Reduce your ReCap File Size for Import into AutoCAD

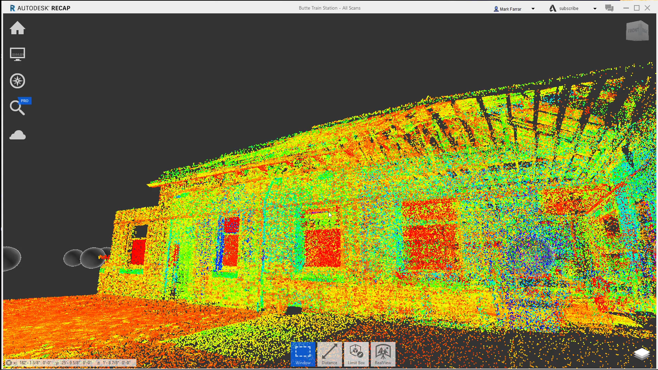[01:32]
And there it is opening up nice and raw.
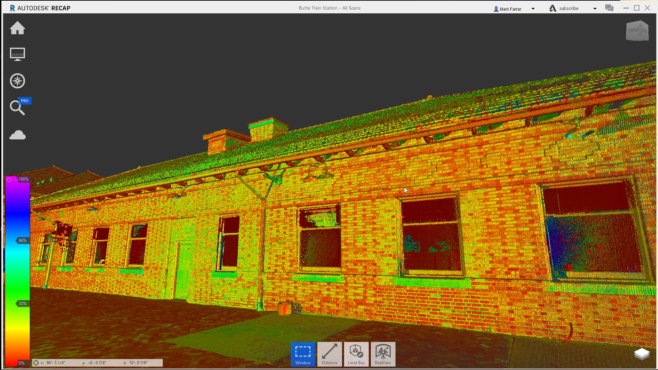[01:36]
So first things first, let's just get to the top view.
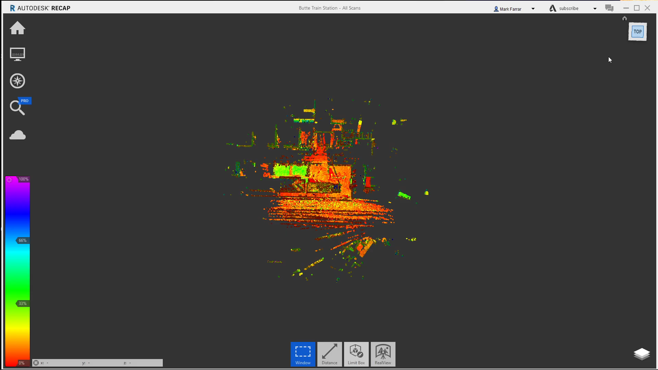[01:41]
Then kind of zoom in. Right now I'm gonna just show you how to do, this got three basic rooms in this main portion.
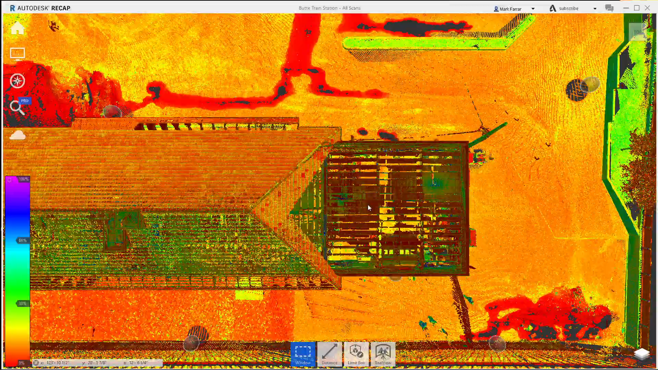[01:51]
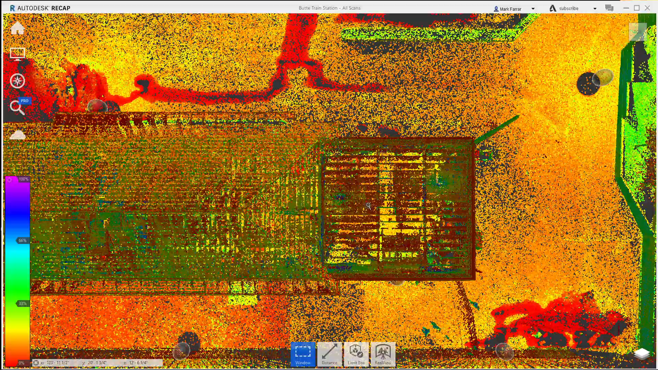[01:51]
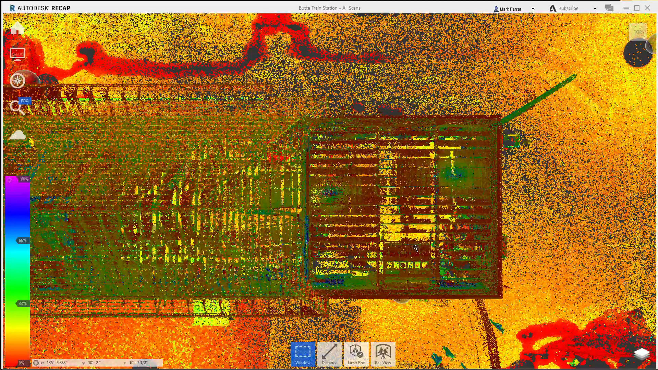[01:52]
And then we've kind of nicknamed this one room four, just for project purposes.
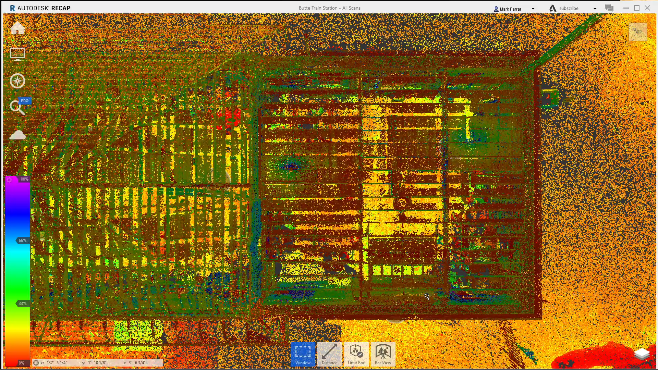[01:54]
So I'm gonna window it. I'm just gonna come down here, go up, and you can see down here, I've got, making sure I get everything in there, because sometimes these aren't perfectly straight. And I want all the information I'm after.
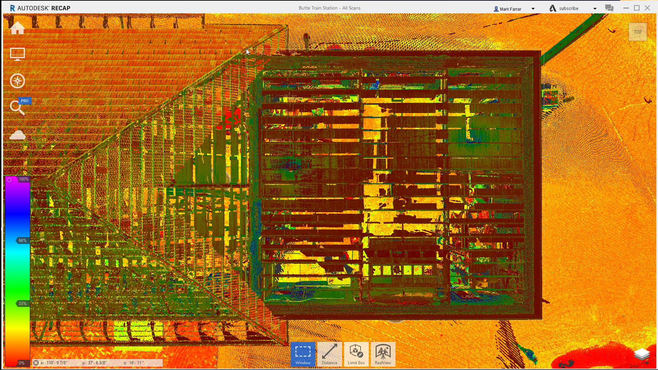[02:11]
And that looks pretty darn good.
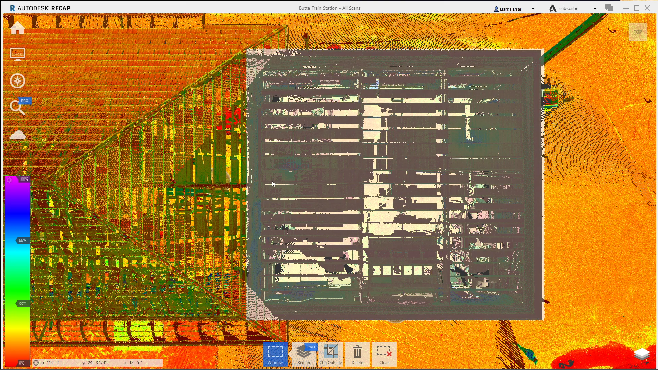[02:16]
Now that I've got that, I'm gonna clip outside. And this is how simple it is. I'm gonna go over to here and choose this second one, which says export. I'm gonna export that. And I've got a folder set up, room for lesson.
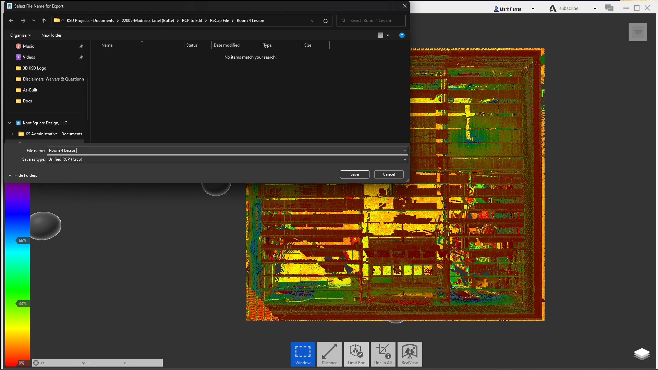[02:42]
And so in here, I'm just gonna call it room for lesson. And that's that. Hit save. Now here's the important part. Right here, unify scan data. To make this thing small, let's go unify my scans, my project scans.
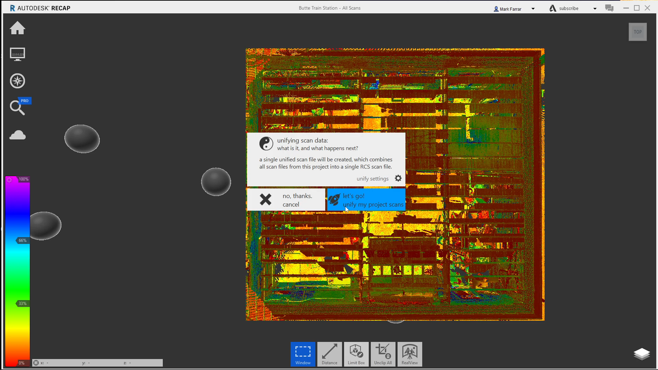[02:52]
So when I click that, depending on your computer speed, this might take a little bit of time, but my machine's pretty fast.
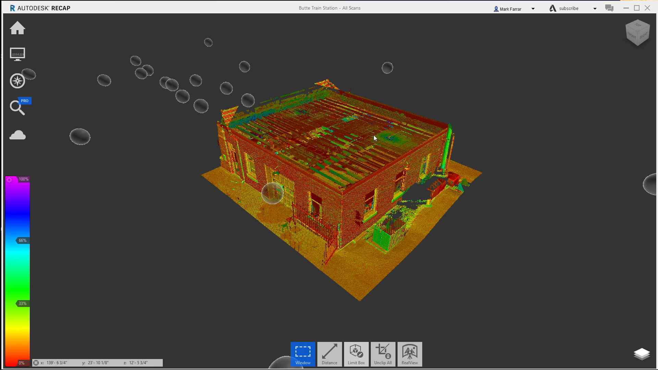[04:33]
If you've worked with these scans, it's hard to measure in 3d because you get different points on the cloud that are in different 3d space. And so to do that, I probably would take it and make a really tiny thin slice right through here. And just do another clipping.
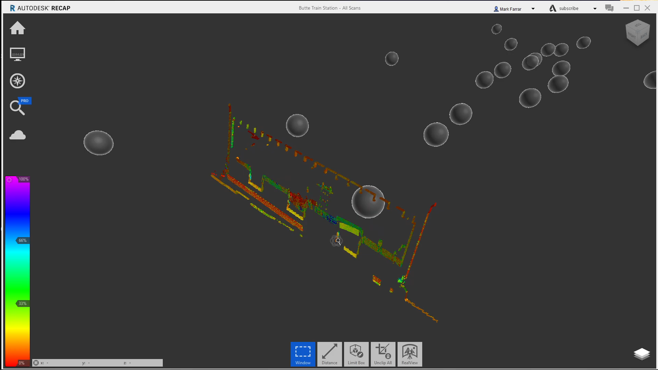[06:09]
that I have really limited information for what I've got to do here. And it's just a paper thin slice. But if I'm trying to get something from here to here to here,
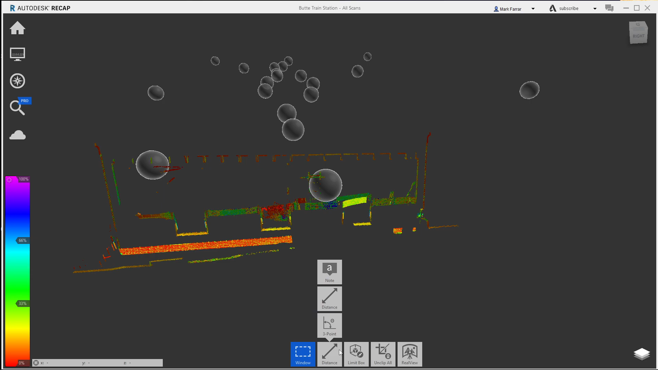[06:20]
and I do want to measure my distance right here in my point cloud, like I said, it's really difficult. You know, looking at your Z, I'm 5 and 7 eighths high. I can come down. Now I'm at 7. It's kind of weird as to, now I'm at 1 and a quarter. And you can look at the X is up by 3 eighths. So I'm probably pretty close there. So 37 and a half feet ish. And just exactly what point I'm grabbing. I'm not real sure.